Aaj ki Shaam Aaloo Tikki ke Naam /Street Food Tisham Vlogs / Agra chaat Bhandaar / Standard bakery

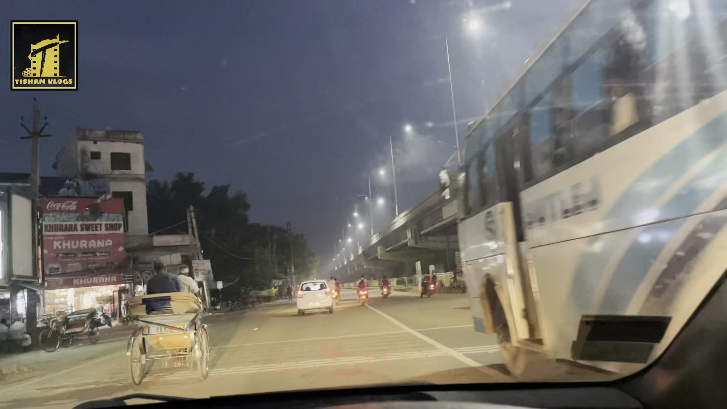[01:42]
लाओ जी, असीं हुण टर्न लैणा आ लैफ्ट टर्न बंगा रोड नूं,
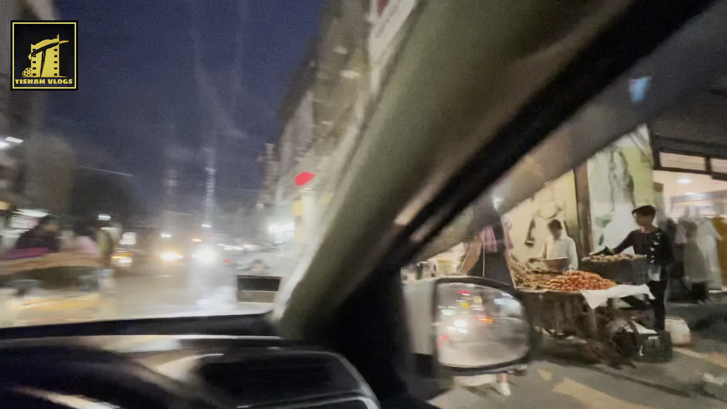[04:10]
ਆਹ ਦੇਖ ਲਓ, ਆਹ ਕੁਲਥਮ ਵਾਲਾ ਸਟੋਰ ਵੀ ਹੈ, ਅਤੇ ਨਾਲ ਮਾਡਰਨ ਜਿਹਨਾਂ ਦਾ ਮੈਂ ਗੱਲ ਕਰਦੀ ਸੀ,
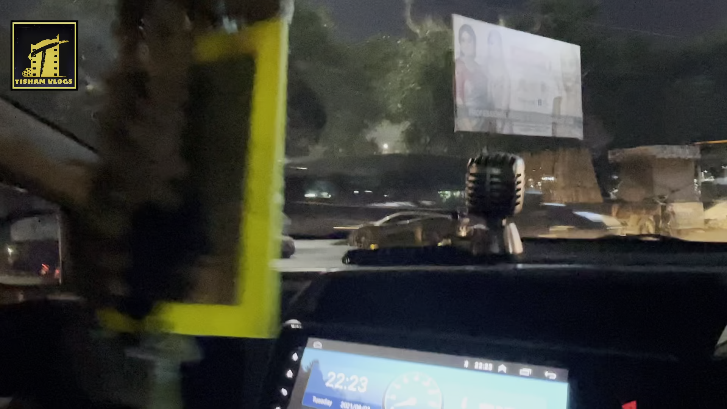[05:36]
ਇੱਥੇ ਤਾਂ ਜੋ ਮਰਜ਼ੀ ਖਾਣਾ ਮੈਂ ਤੁਹਾਨੂੰ ਬਾਹਰੋਂ ਦਿਖਾ ਦਿੰਦੀ ਹਾਂ। ਆਹ ਦੇਖ ਲਓ ਇੱਥੇ ਵੀ ਰੌਣਕਾਂ ਲੱਗੀਆਂ ਇਸ ਟਾਈਮ ਤੋਂ ਪੂਰੀਆਂ। ਪਰ ਹੁਣ ਅਸੀਂ ਟਿੱਕੀ ਦਾ ਕਹਿ ਕੇ ਆਏ ਸੀ ਤਾਂ ਅੱਜ ਤਾਂ ਟਿੱਕੀ ਉੱਦਾਂ ਦੀ ਖਾਣ ਨੂੰ ਮਨ ਕਰਦਾ।